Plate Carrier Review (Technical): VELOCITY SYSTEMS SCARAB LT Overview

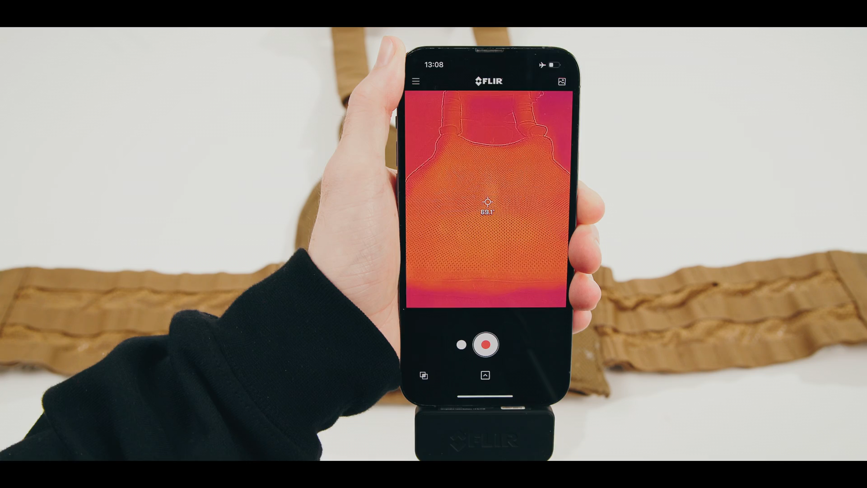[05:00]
Since kit is already insulating by nature, you want to find gear, especially plate carriers and body armor, that have the highest possible thermal transmittance. In other words, you want to find plate carriers and body armor that have the minimum amount of insulation.
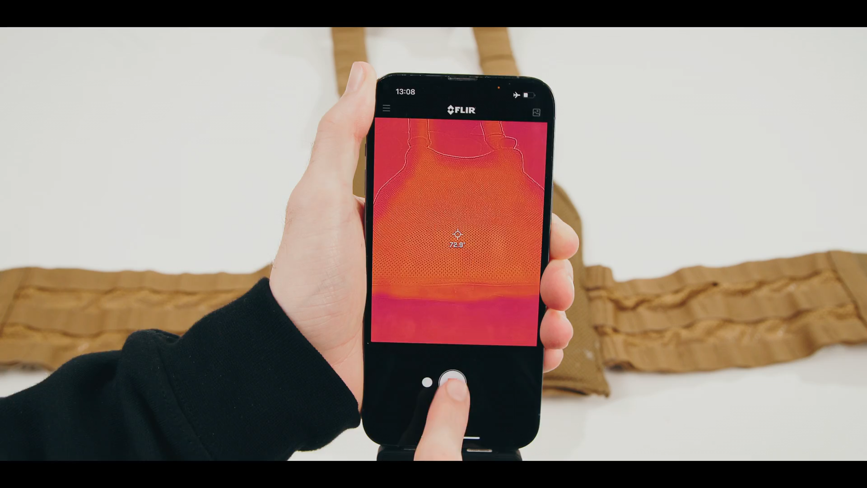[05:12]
The baseline surface temperature of the Scarab LT measured at 72 degrees Fahrenheit.